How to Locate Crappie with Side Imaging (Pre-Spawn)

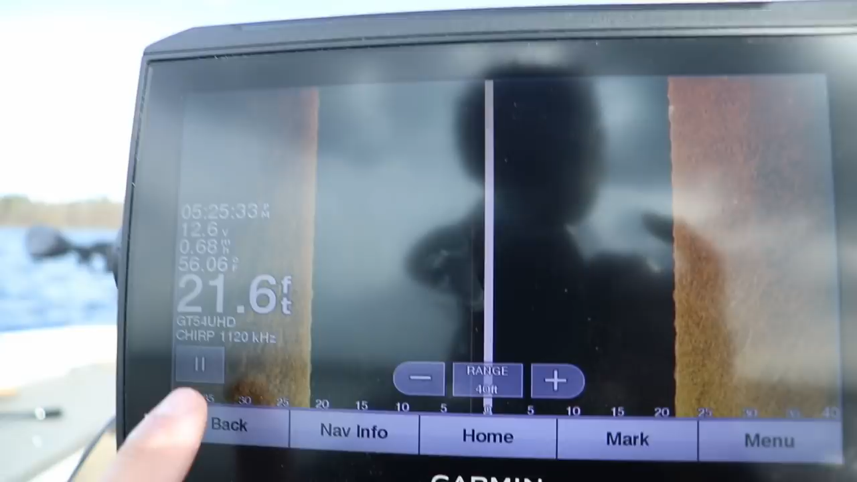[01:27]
On screen: depth 21.6 ft, water 56.06°F
So low to mid 50s I guess and that pushes these crappie or these crappie want to try to go shallow.
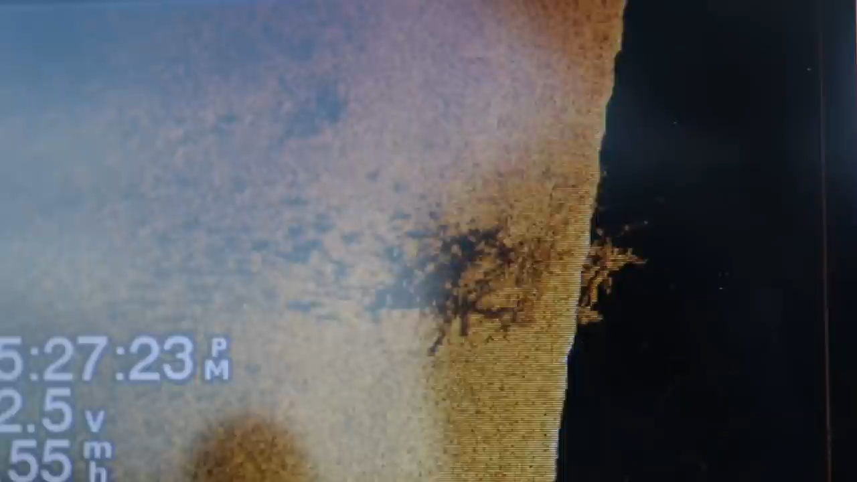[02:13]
So you see all these shadows we're in nine feet. See all those shadows from that around this crib here. Those are all crappie stacked up.
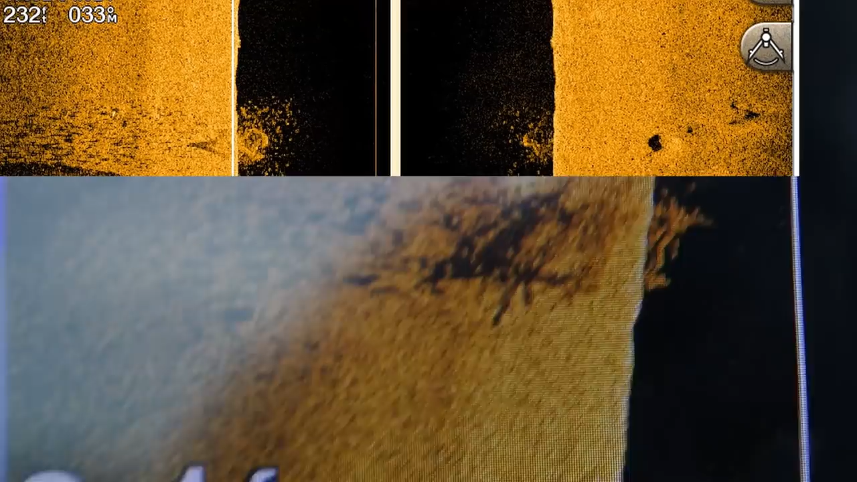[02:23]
So that's what we're looking for. Just around 10 feet of water here.
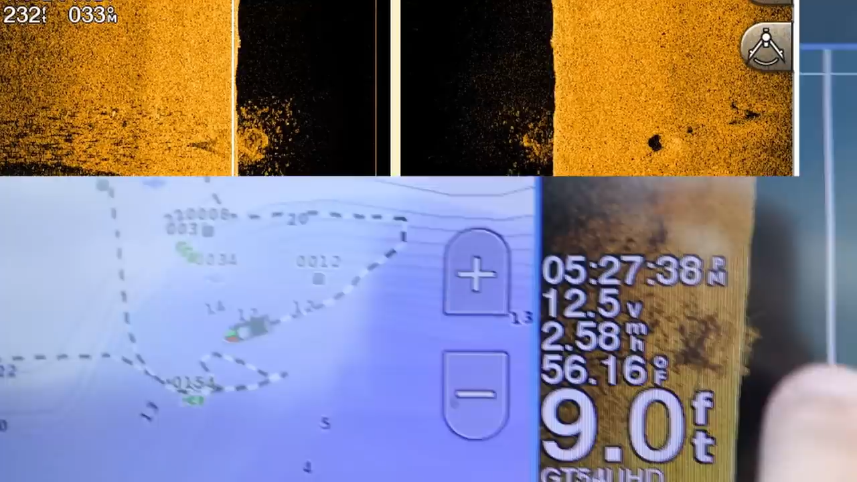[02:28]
On screen: depth 9.0 ft, water 56.16°F, speed 2.58 mph
See if there's any more.
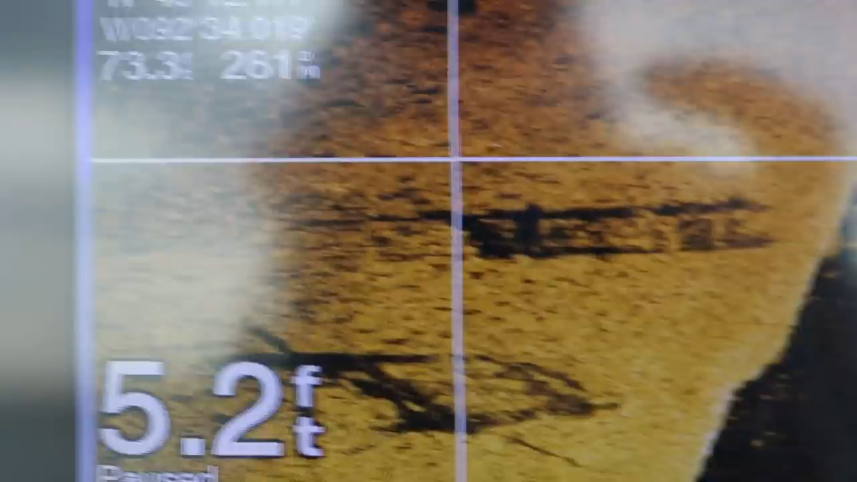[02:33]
On screen: depth 5.2 ft
See all these little shadows. You can kind of see the highlights of them but usually when it's in super shallow
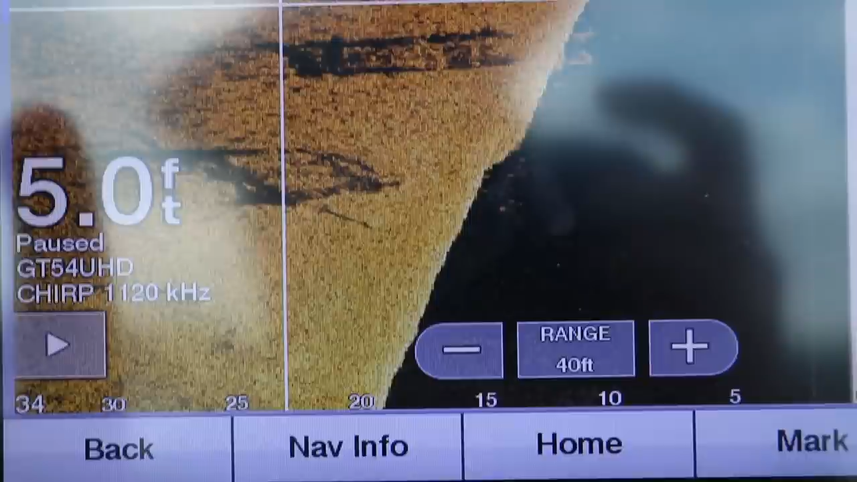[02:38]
On screen: depth 5.0 ft
water like that you want to look for the shadows for suspended fish and that's what we're looking for right there.
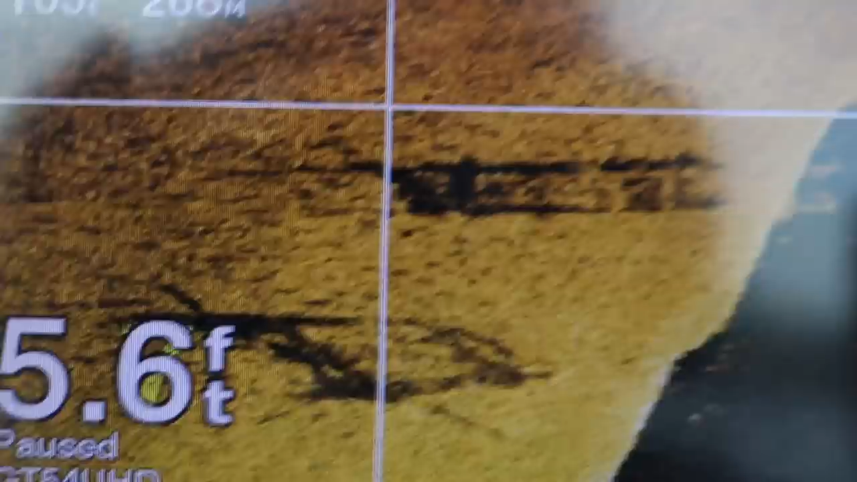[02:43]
You got the brush pile or cribs right there and there and then all these are fish.
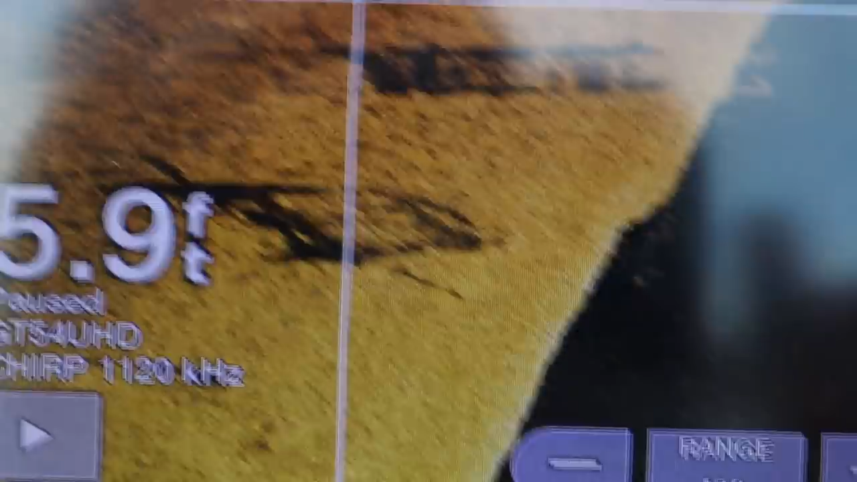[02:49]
These shadows sticking out so that's what we're looking for. Let's go throw a buoy on one of these and we'll get set up.
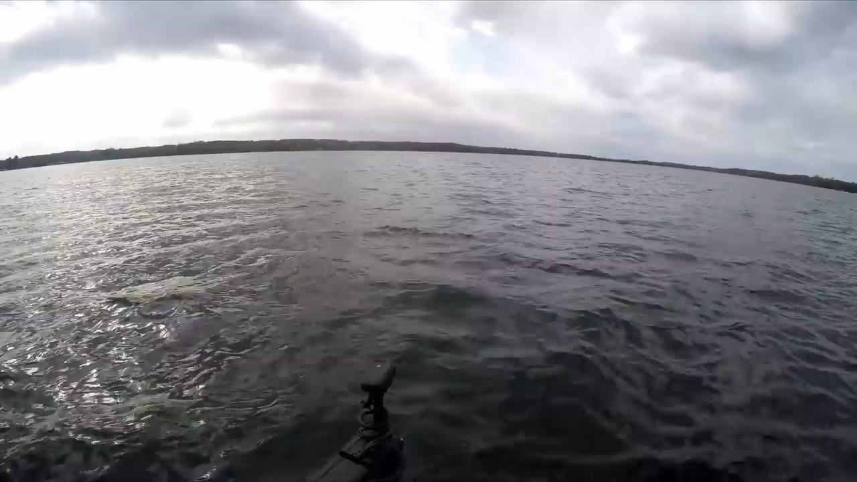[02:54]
All right we got a buoy out there and just so you guys can see what I'm actually looking
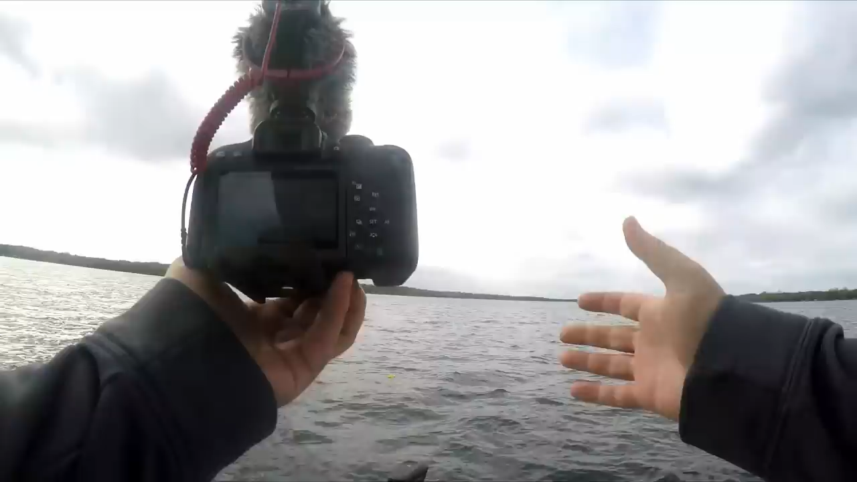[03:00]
at you don't need the live scope because there's just so many fish stacked up.
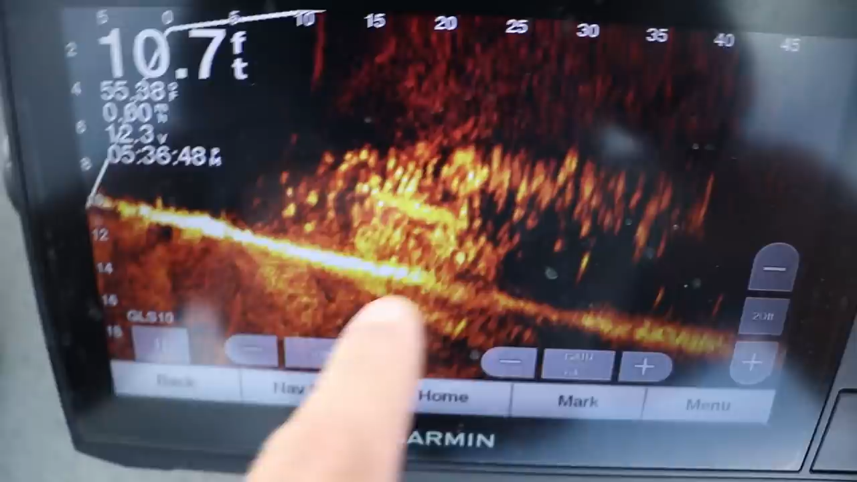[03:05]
On screen: depth 10.7 ft
There's that little brush pile we scanned about 10 feet of water and there's just a big pile of fish there.
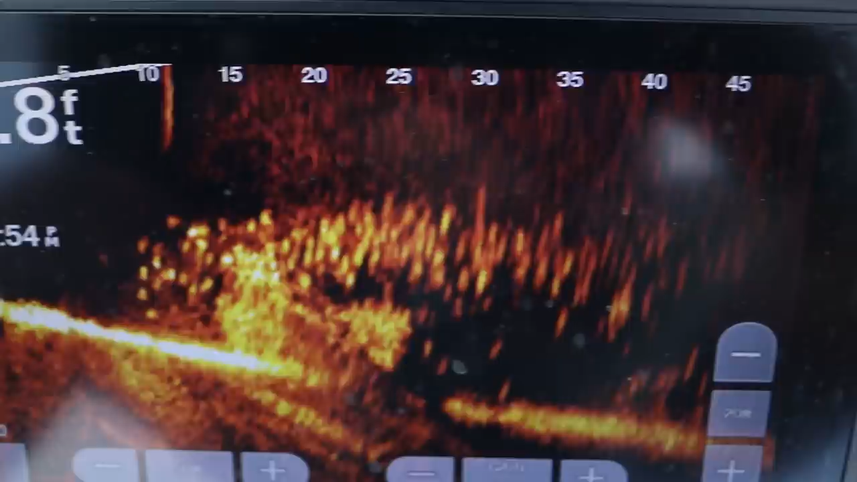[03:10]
These are these late pre-spawn fish. They're gonna have bellies full of eggs right now and they're just setting up right on this little little
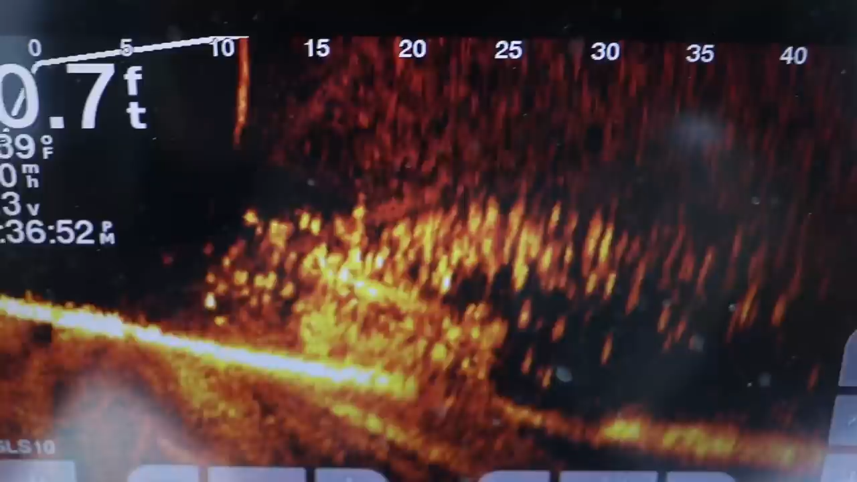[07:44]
I mean there's over a thousand crappie probably stacked up between this this little point that comes out.